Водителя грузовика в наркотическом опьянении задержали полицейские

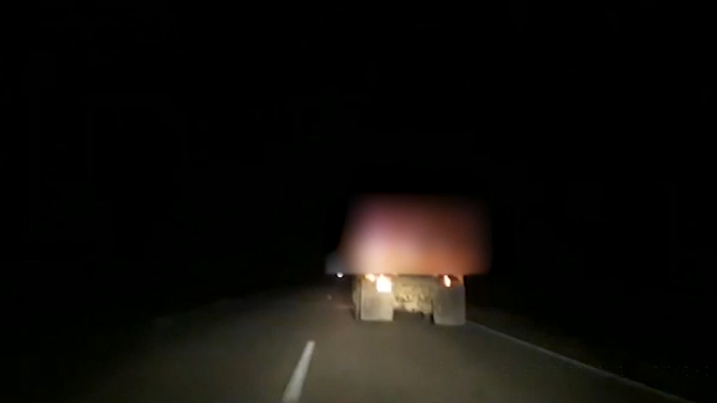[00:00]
Глубокой ночью в районе Макжана Жумабаева один из водителей обратился в полицию и сообщил, что опасается обгонять КАМАЗ,